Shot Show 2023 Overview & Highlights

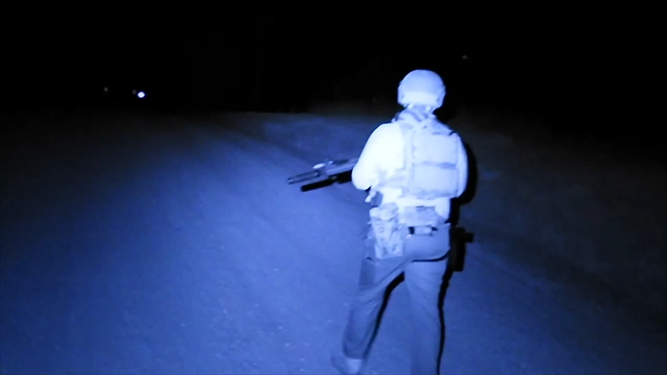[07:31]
monocle which is going to be super super cool there's a lot to unpack
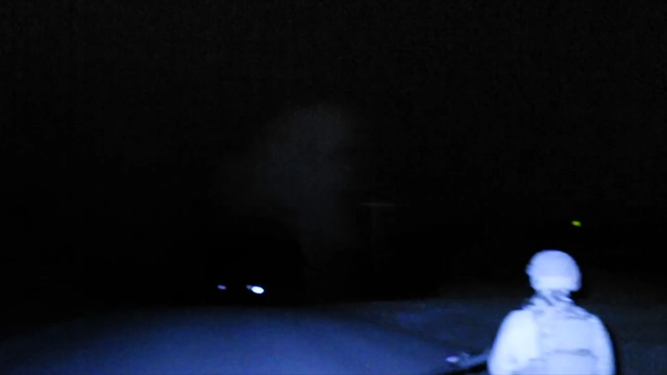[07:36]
with this upgraded version of their digital night vision monocle so